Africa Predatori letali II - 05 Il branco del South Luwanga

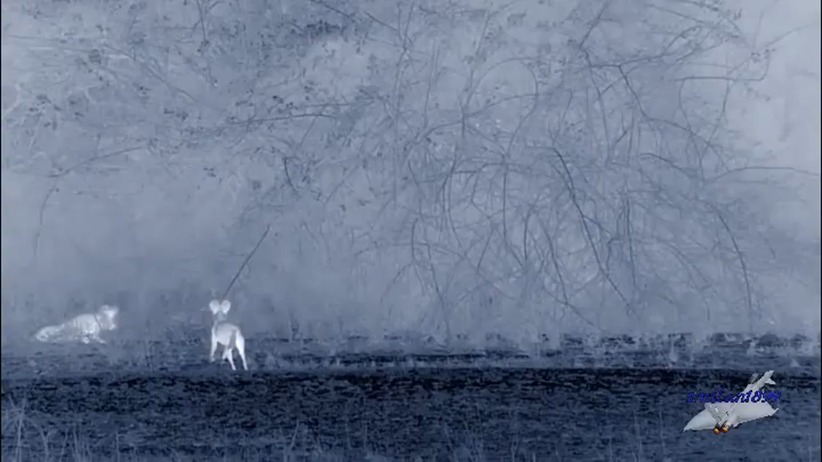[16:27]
Sono troppo affamati per arrendersi ora.
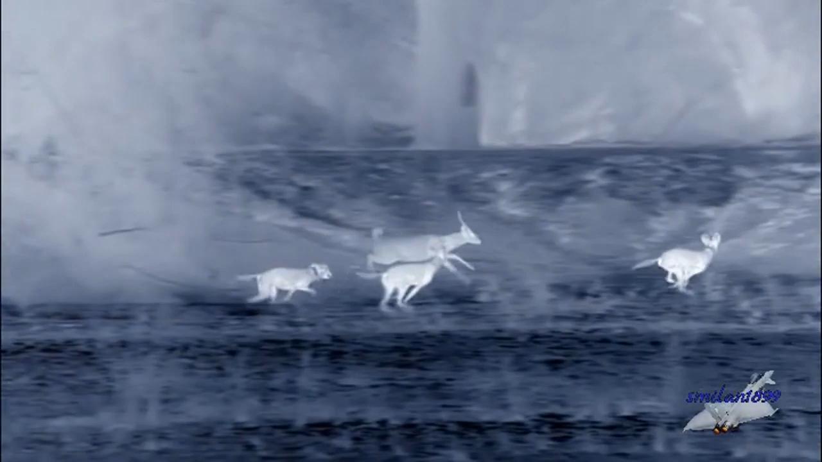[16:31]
Hanno bisogno di cibo. Bruciano molta energia. Il doppio di un essere umano che ha tre volte le loro dimensioni.
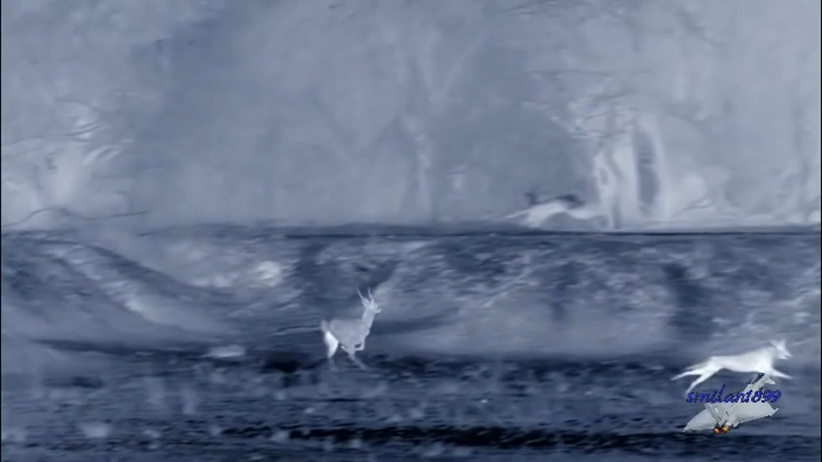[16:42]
I sei cuccioli di un anno seguono con entusiasmo. Ma nella confusione e nell'oscurità non sono ancora di grande aiuto. La caccia comporta inseguimento dopo inseguimento. Per chilometri. Potrebbero surriscaldarsi.
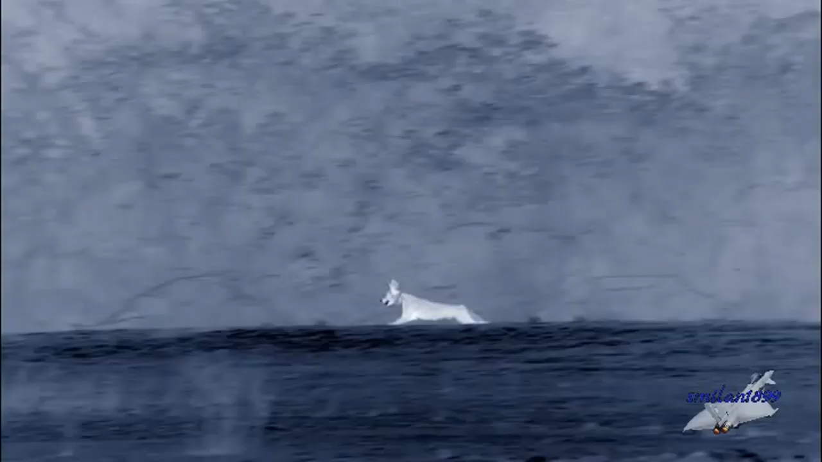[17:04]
Il loro cervello si brucerebbe se non fosse per le orecchie che fanno da ventole di raffreddamento.
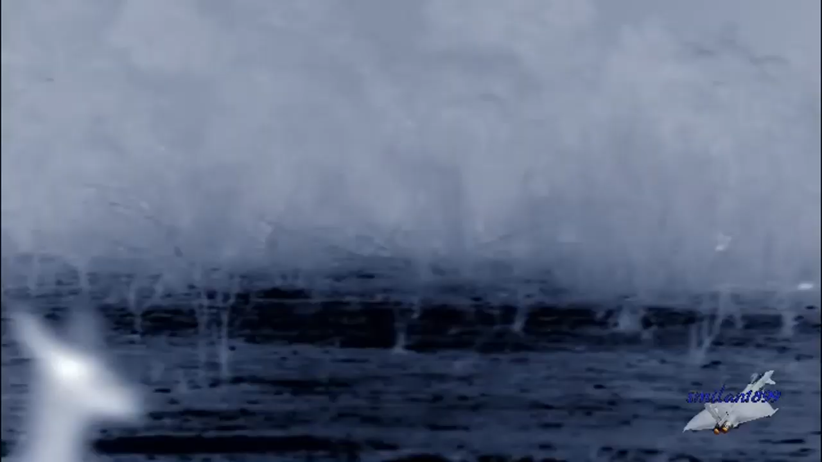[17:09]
Ma quando si fa più scuro, il vantaggio passa a favore dei Puku.
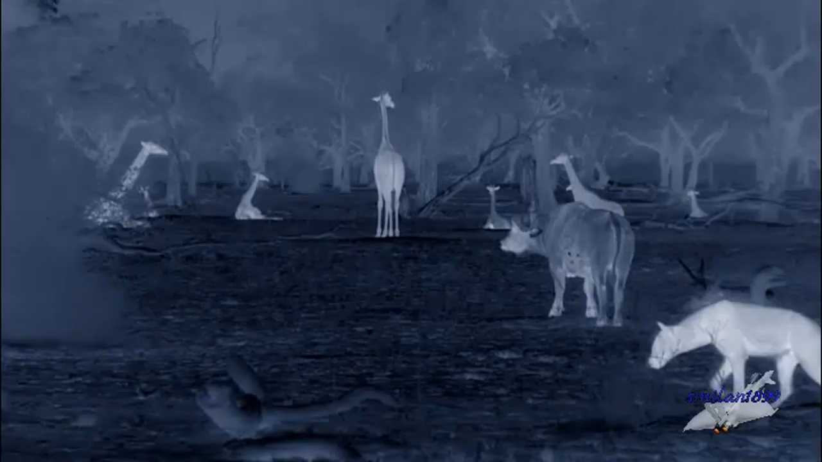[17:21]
La loro visione notturna è più acuta di quella dei licaoni.
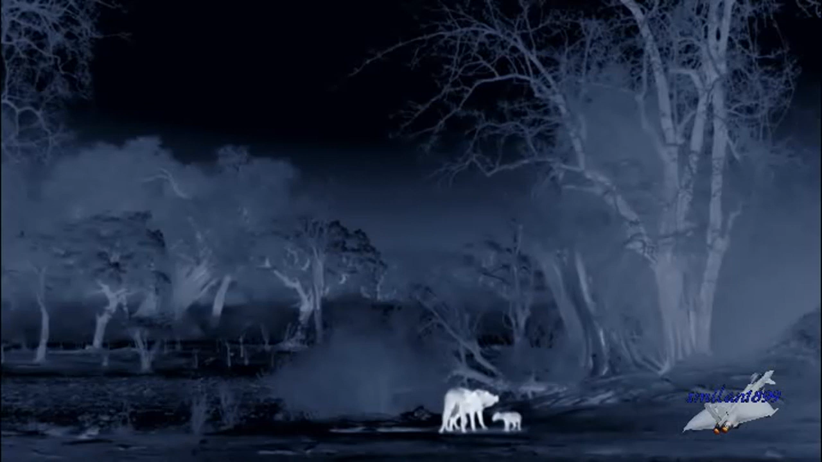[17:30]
Le iene e i leoni arrivano per il turno di notte. I licaoni amanti del crepuscolo devono fare l'algo.
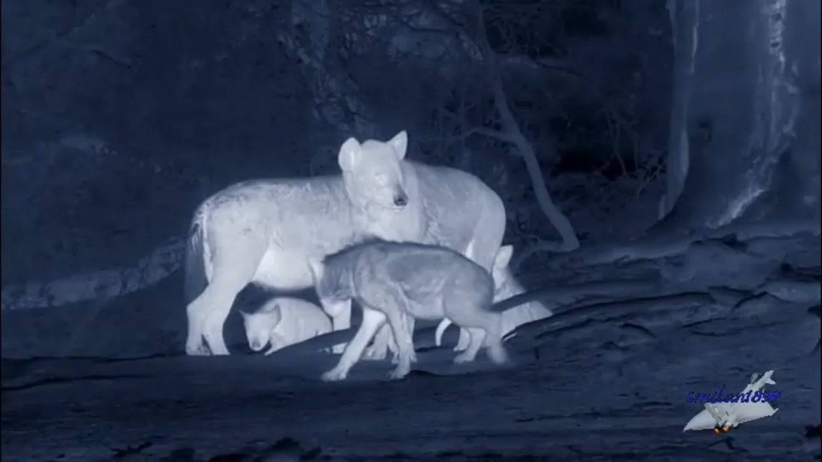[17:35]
Le iene hanno dei giovani da sfamare.
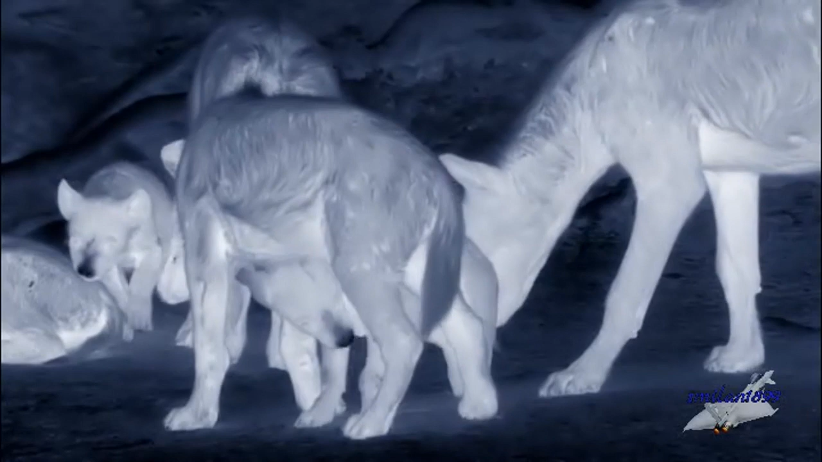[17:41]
I cuccioli hanno solo pochi mesi. Le iene sono socevoli quanto i licaoni. Il clan è costruito intorno alla famiglia.
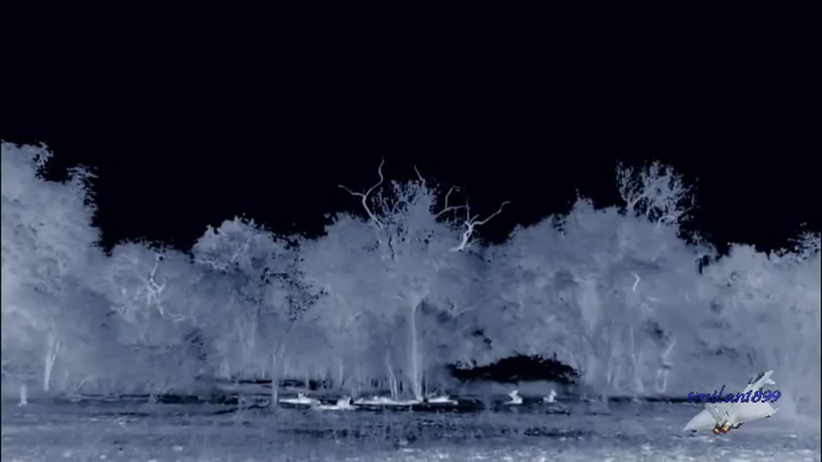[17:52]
Però di fatto sono più strettamente imparentate con i gatti e gli zibetti che con i canidi.
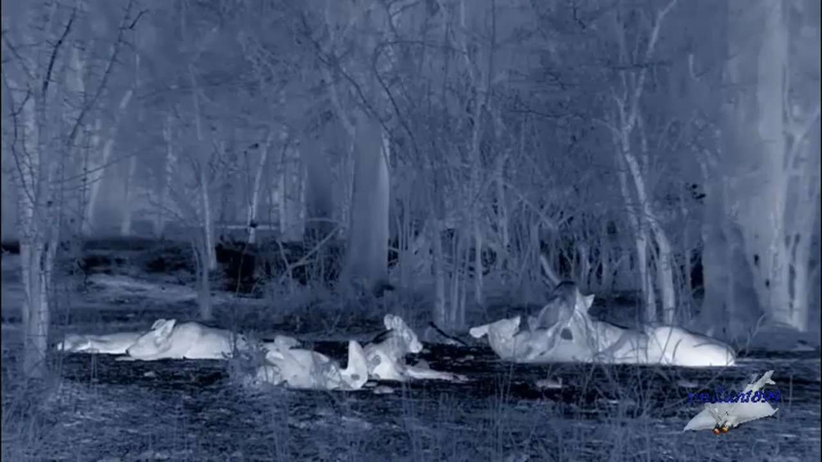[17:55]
I licaoni selvatici aspettano l'alba per riprendere la caccia.
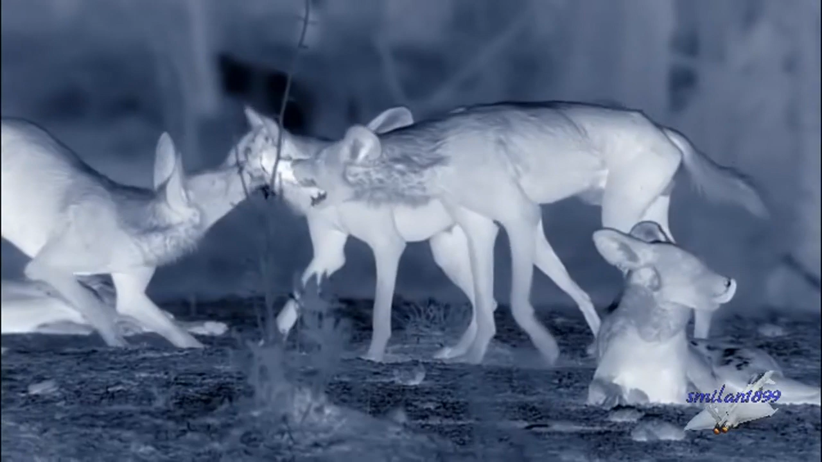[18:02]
La loro saliva risulta nera alla telecamera notturna. Possiamo vedere chi ha la massima attenzione. È la femmina alfa, la madre devota.
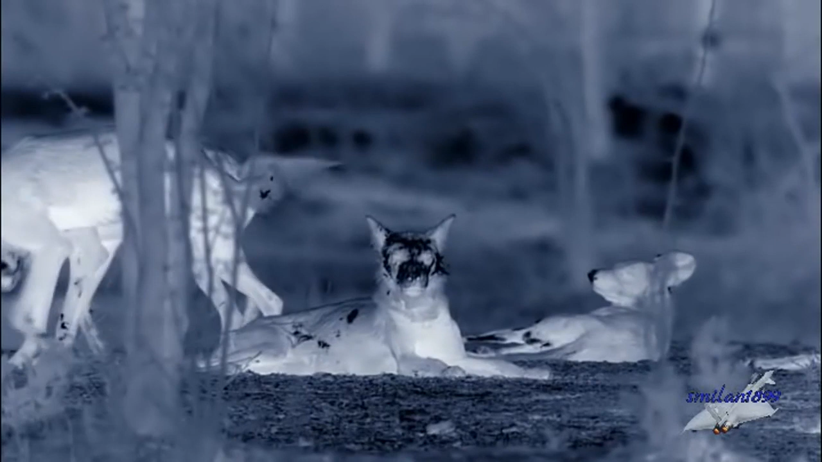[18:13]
È il fulcro di questa famiglia.
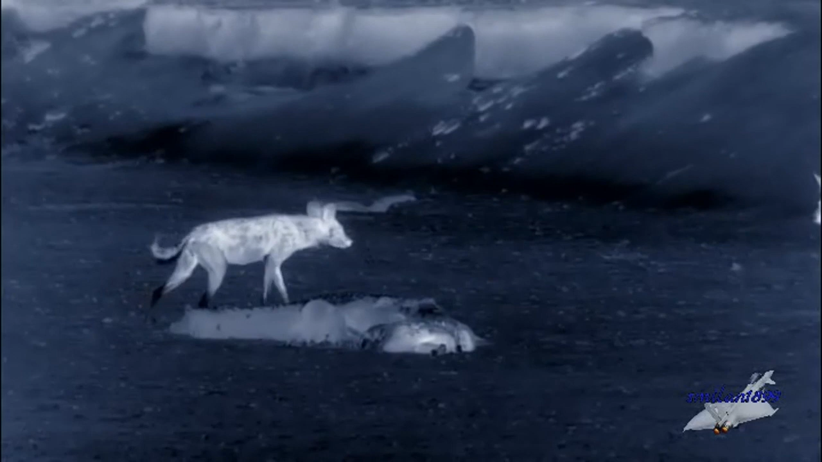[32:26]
le cose peggiorano
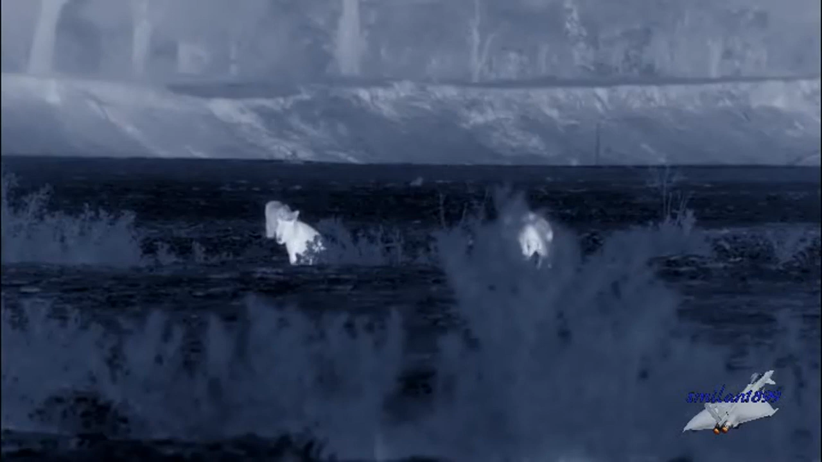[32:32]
le iene sono in arrivo dietro di loro le leonesse sono a caccia della preda dei licaoni e non ci penserebbero due volte ad attaccarli per rubargli il pasto
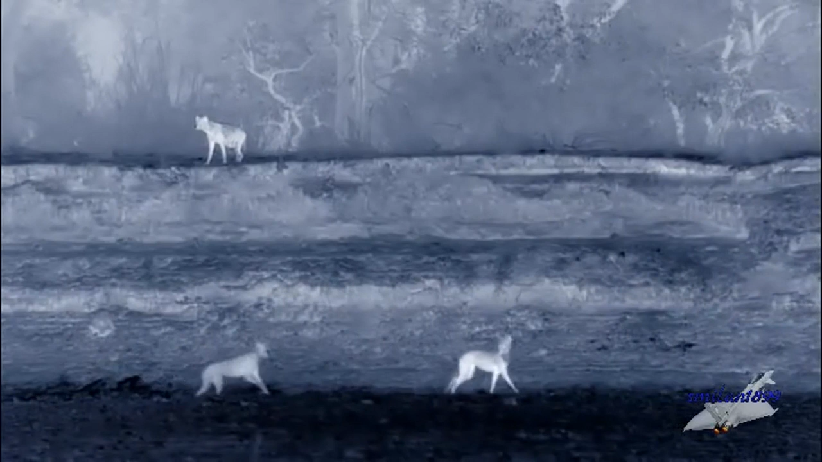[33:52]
fuggono lungo la spiaggia per mettersi al sicuro
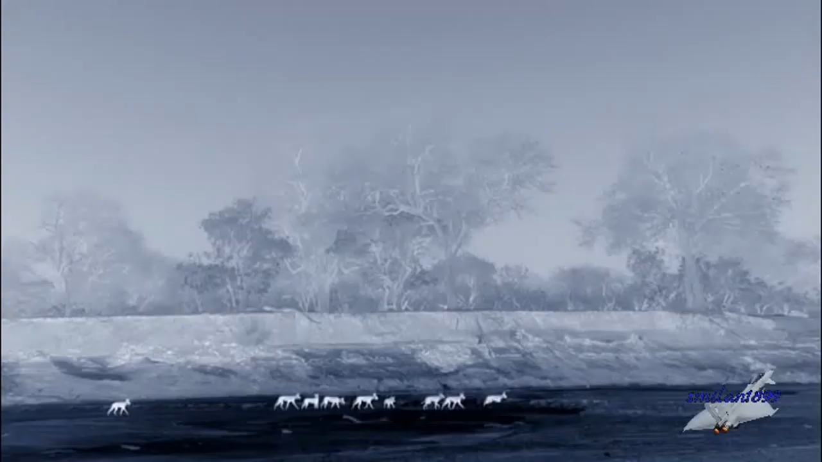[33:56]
la notte è stata movimentata ma almeno si sono nutriti e cosa più importante i cuccioli si sono uniti alla caccia